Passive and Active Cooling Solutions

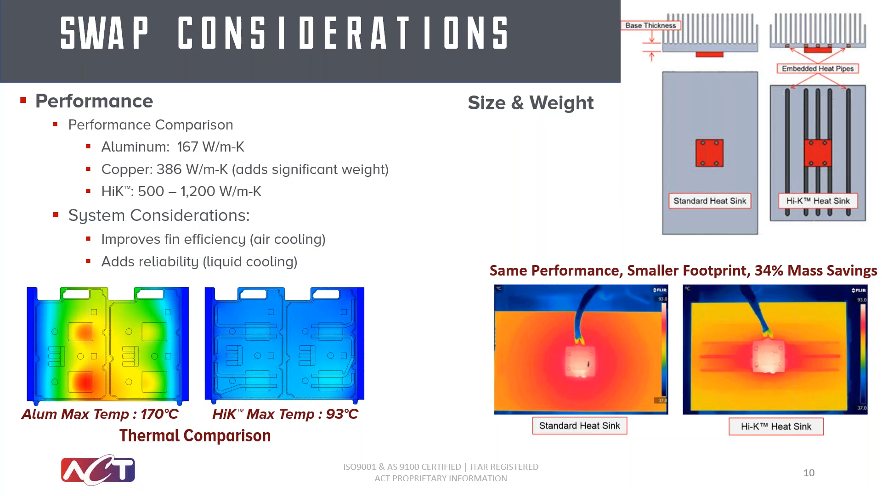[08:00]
So overall, a 77 degree reduction in the max temperature of this plate. And finally, let's talk about active solutions and how to optimize performance, improve packaging, and lower energy requirements.